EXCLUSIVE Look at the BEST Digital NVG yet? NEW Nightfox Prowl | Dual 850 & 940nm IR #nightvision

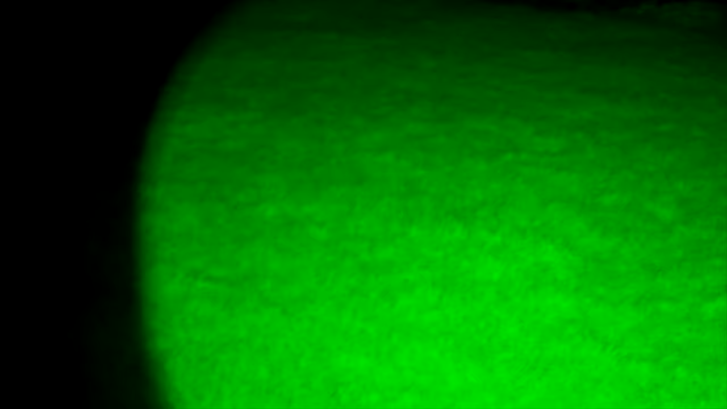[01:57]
Once we go into the IR zero setting and we use an external illuminator, that is where you're going to see a difference.
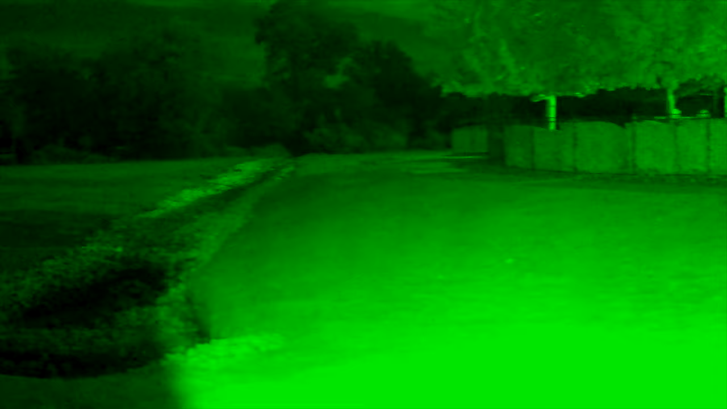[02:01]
So for the sake of not making this a really long video, I'm going to basically just go through the video clips and I'll put on there what the IR setting
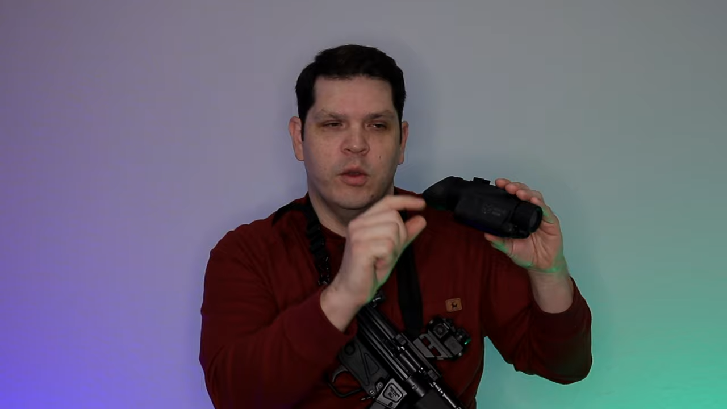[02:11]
was and whether it was the built-in illuminators or the external flashlight and laser, so you can just kind of get an idea and we'll go from there. Okay, so when I go to IR zero, same thing, a lot of lag.
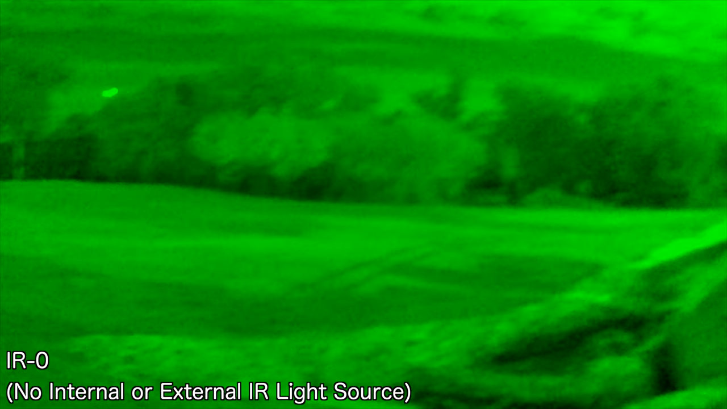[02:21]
There's no external lights, just using the sensor.
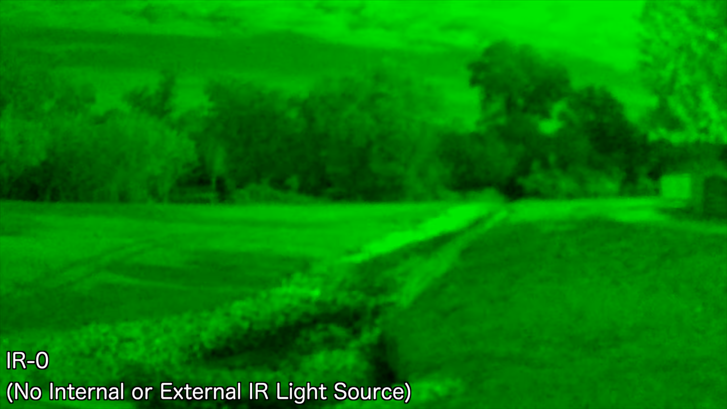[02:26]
Now when I use the 940NN, up close you can see there's less of lag.
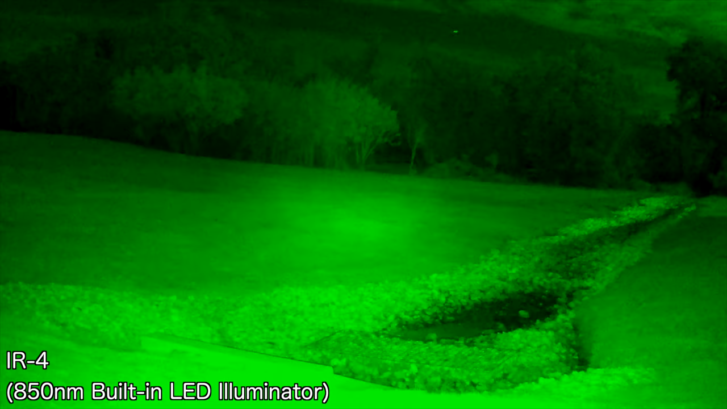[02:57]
IR five, so this is the highest setting on the Night Fox.
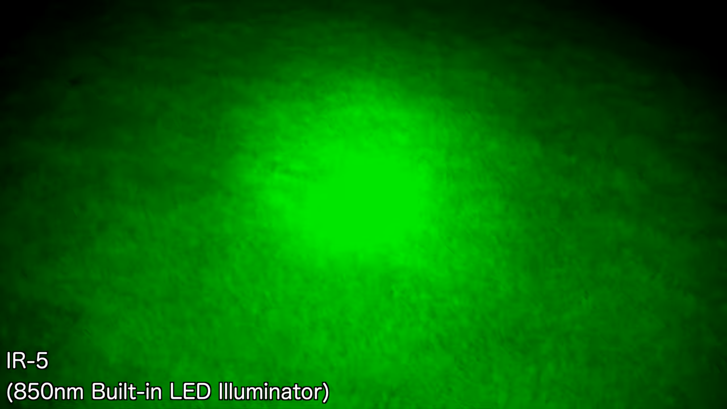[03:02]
So again, everything it's lighting up is good.
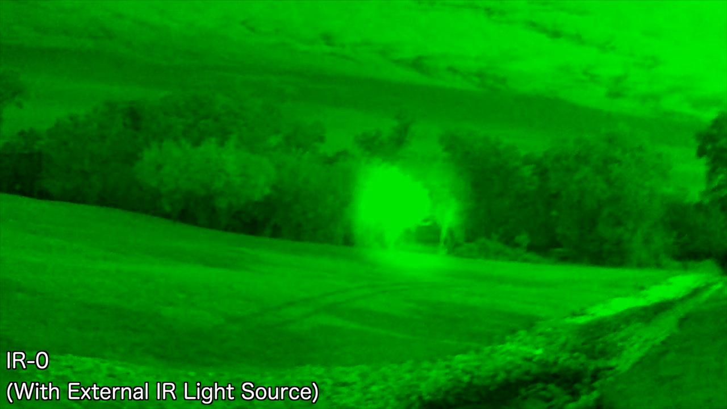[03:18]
We'll go walking here in a minute.
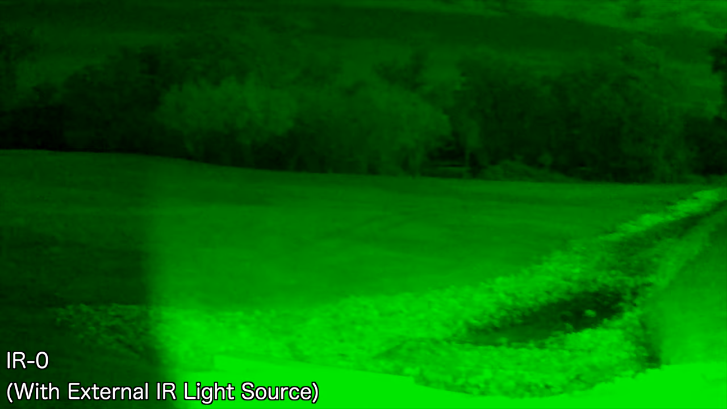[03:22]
I'm just showing you from a distance in an open kind of field. Now the other thing I'll show you is with a laser.
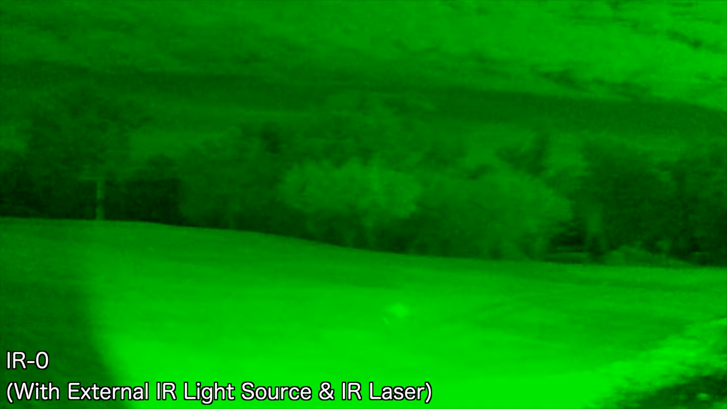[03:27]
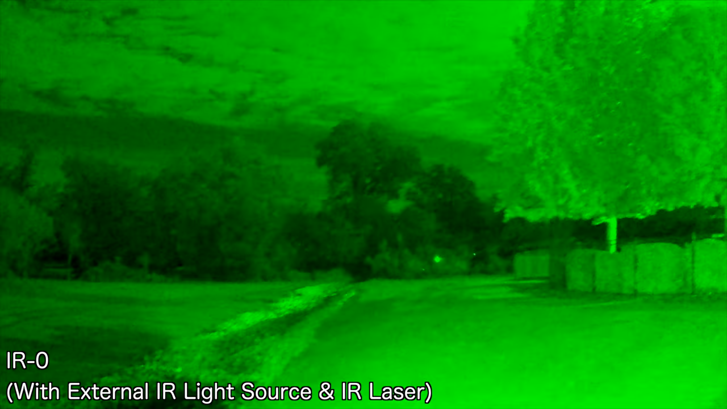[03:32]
So you can see here using closer distance, the size of that laser gets a little bit bigger.
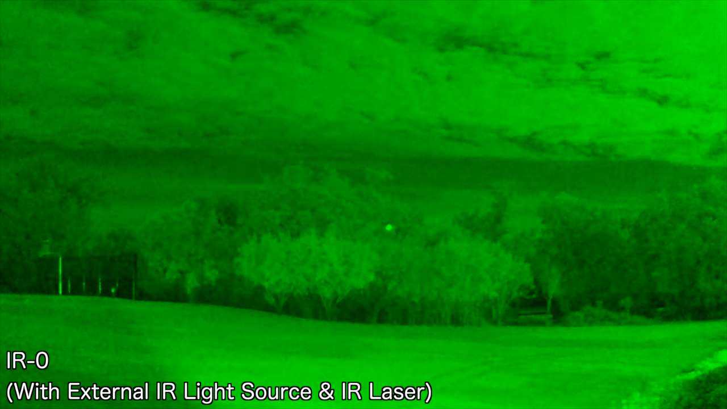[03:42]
That brighter light you're seeing there's actually a car coming down the road. If we do just the laser on IR zero.
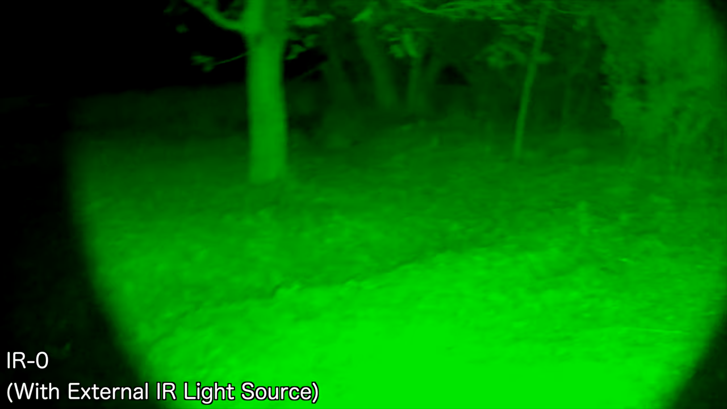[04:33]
So here we have IR zero in black and white.
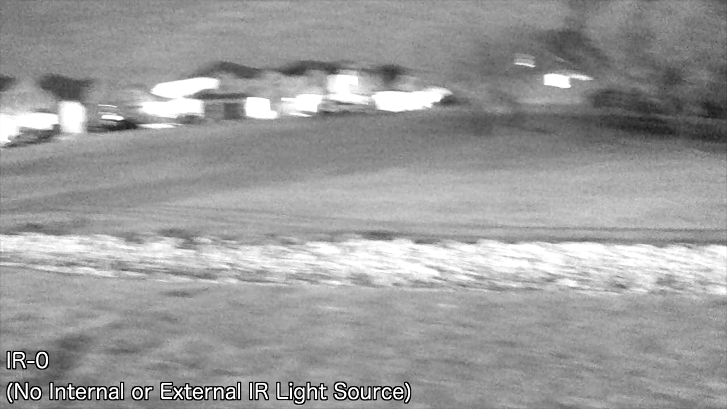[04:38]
In this kind of trail. A lot of lag in IR zero.
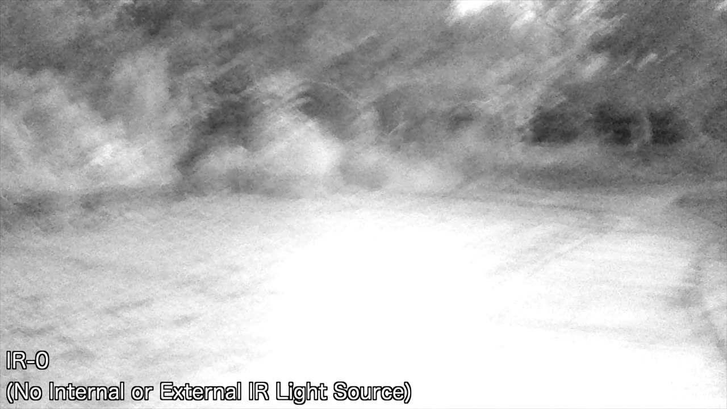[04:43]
Once I go to IR one.
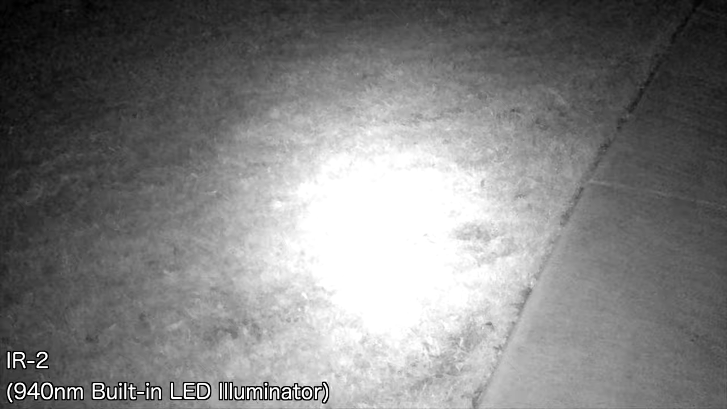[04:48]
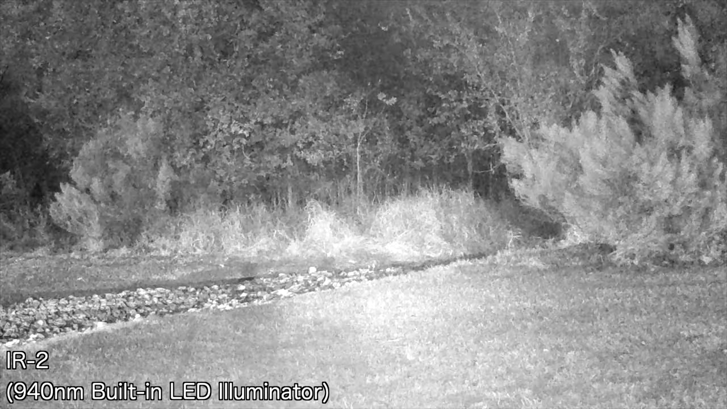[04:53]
IR two. IR three.
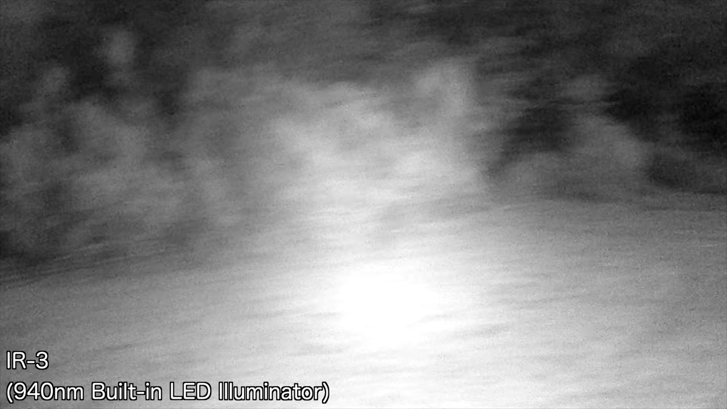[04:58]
So this is 940NN. Still a little bit of lag here.
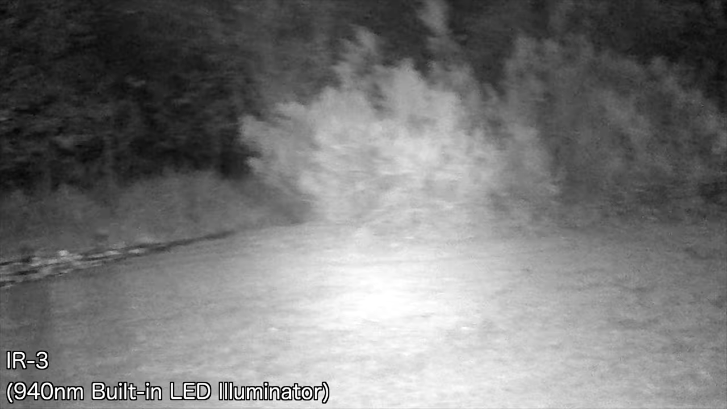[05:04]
Up close it's less noticeable. But in the open field type of space. Pick it up on a little bit more.
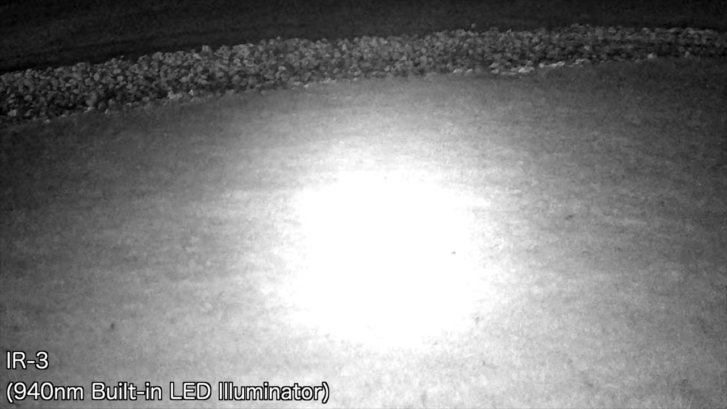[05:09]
Once I go to IR four. This is 850NN.
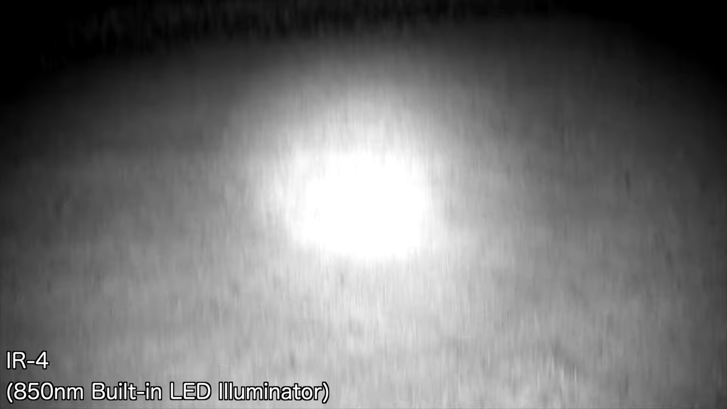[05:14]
Getting a lot less lag.
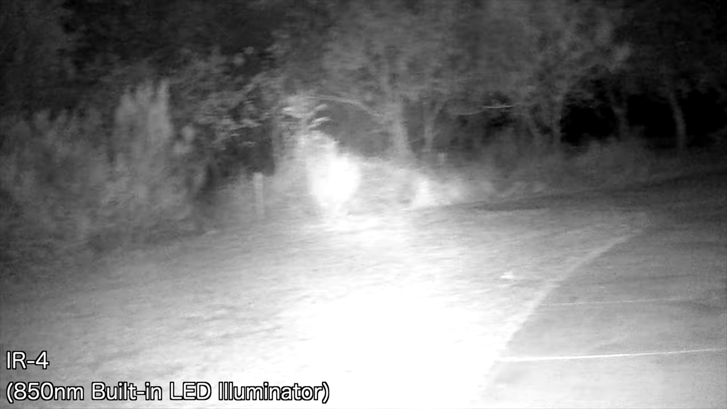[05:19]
Brighter reach with that light there. This is of course the illuminator built in. Same thing IR five top setting.
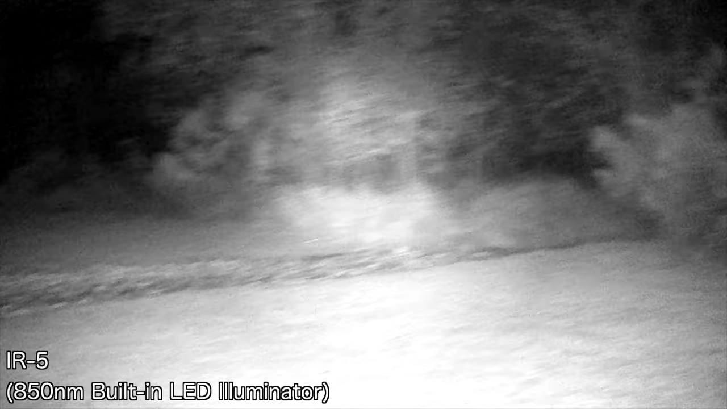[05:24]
And what I'm going to do here is drop down to IR zero.
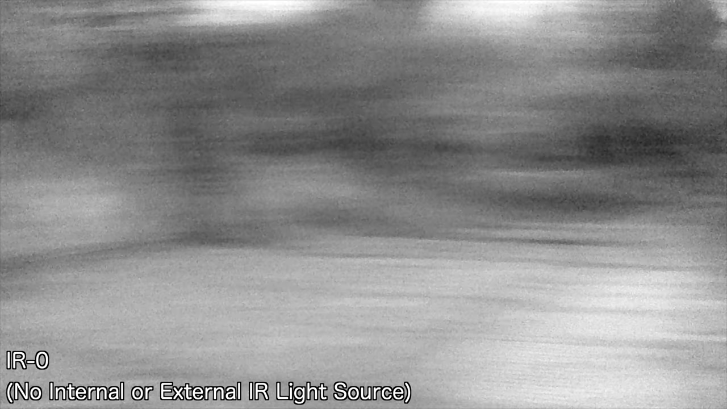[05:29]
So you get that lag in IR zero because there's no external illuminator. I'm going to use an external illuminator.
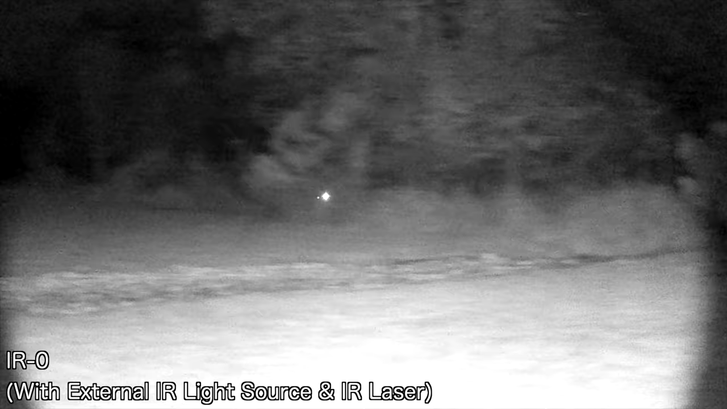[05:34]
Takes care a lot of that. So I can walk. And you can see the way the laser is different distances.
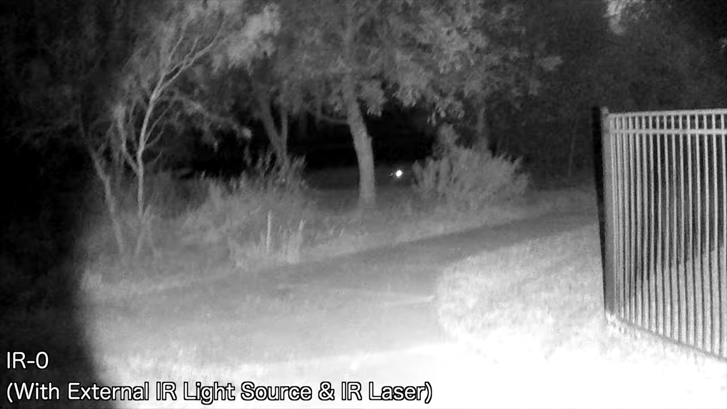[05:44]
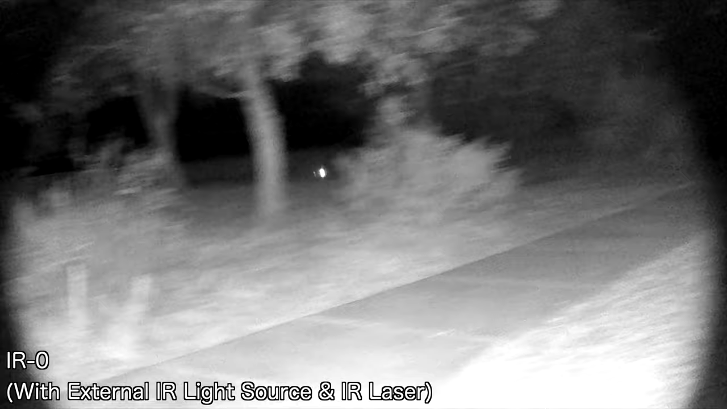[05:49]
As I walk down this path here. Now up close.
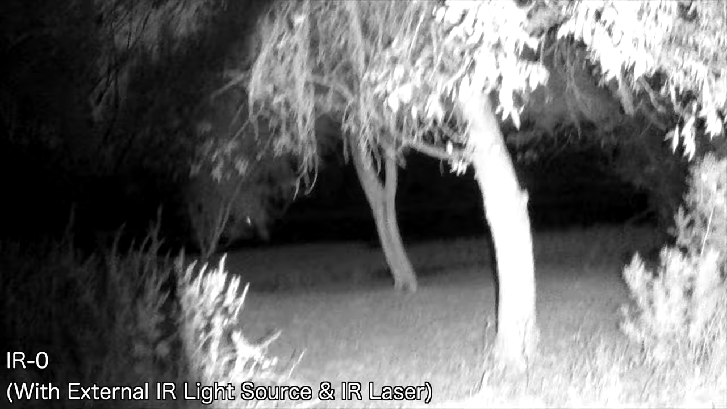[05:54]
Trees and stuff. Because of the distance from the IR flashlight. It's harder to see the laser. And you get a lot of reflection off of the tree.
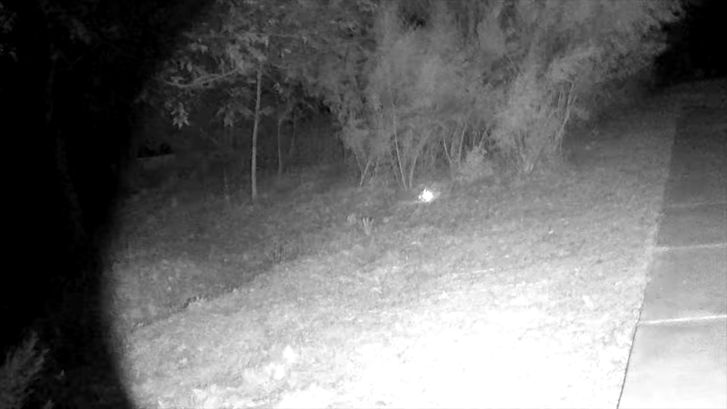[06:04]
So anything that's like directly up close to you is going to be. I mean these are like within three to five feet. You're going to get a lot more. It's a pond there. So you get some reflection off of the water. But you can see like the trees in the distance. Versus a tree that's closer. We zoom out all the way. You reach across that pond.
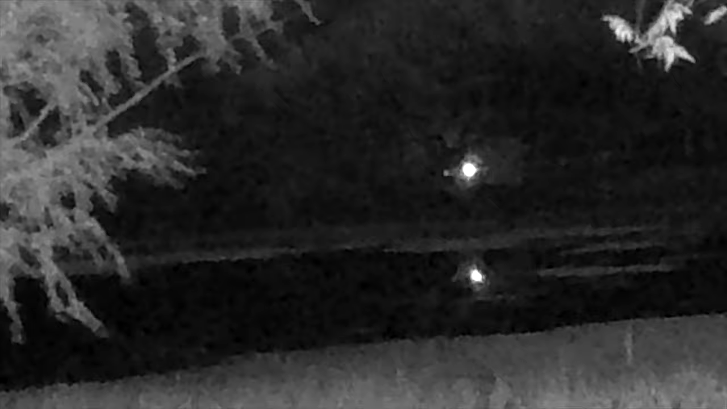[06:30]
But it's grainy. It's kind of hard to make things out. Yeah. Let me come across here real quick.
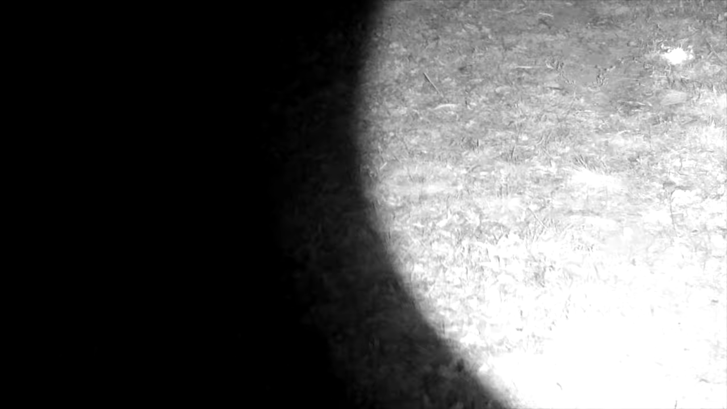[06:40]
As you can kind of see.
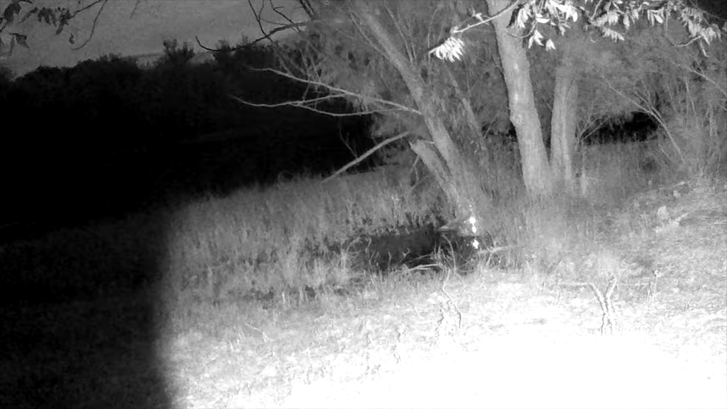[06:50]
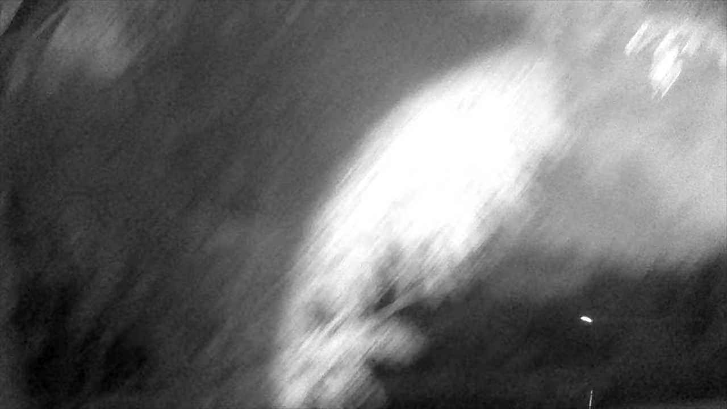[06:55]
As far as lag with the. You know as long as you're using an external light source.